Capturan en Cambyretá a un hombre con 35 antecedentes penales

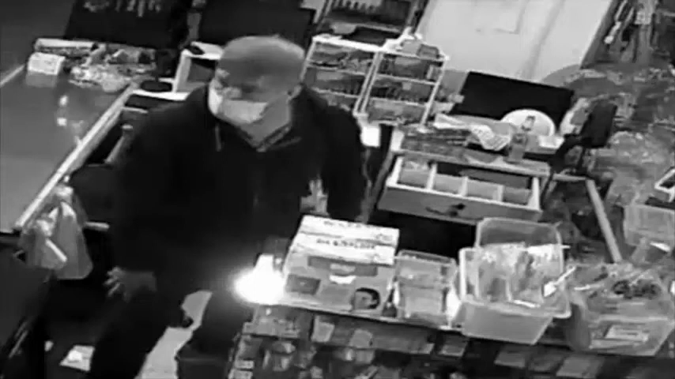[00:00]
El rey del hurto ya está tras las rejas.
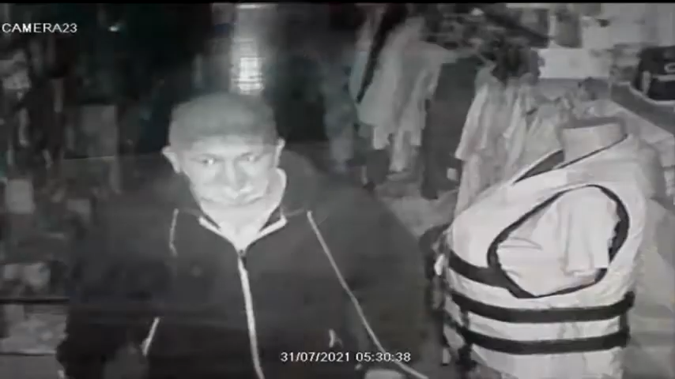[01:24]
Esta persona ya de edad, con vasta experiencia en su rubro delictivo,